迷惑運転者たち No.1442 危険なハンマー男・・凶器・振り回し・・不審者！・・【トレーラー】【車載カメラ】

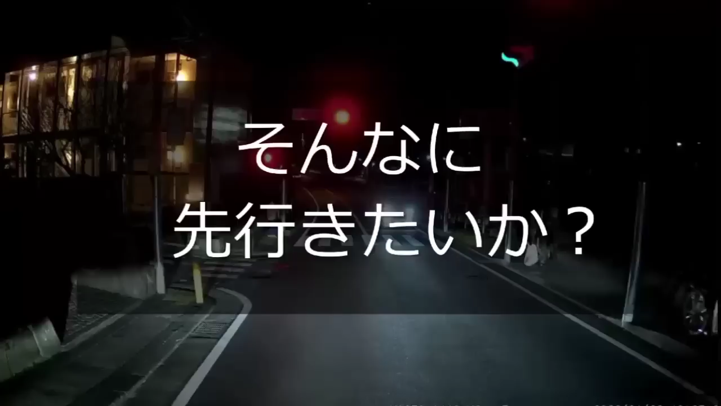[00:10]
おお、歩道だそこは。バイカスエンジン切りゃいいと思ってんのかこいつは。バイカス楽なもんじゃねえなー。